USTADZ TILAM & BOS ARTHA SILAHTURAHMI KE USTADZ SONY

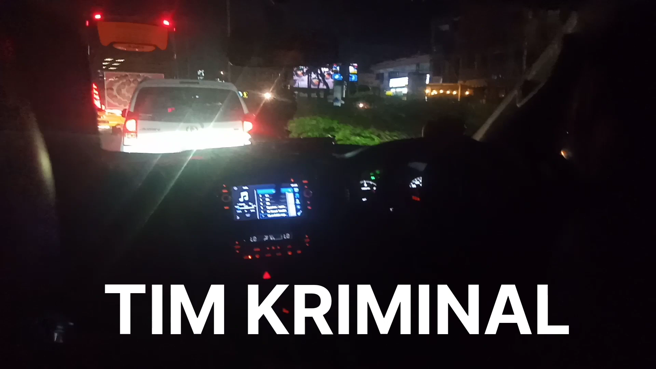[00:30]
dalam lindungan Allah SWT Nah ini kita dalam perjalanan melalui jalan Bypass Ngurah Rai Nah ini suasana memacat sekali ini Nah ini juga lihat suasana perjalanan Suasana Oke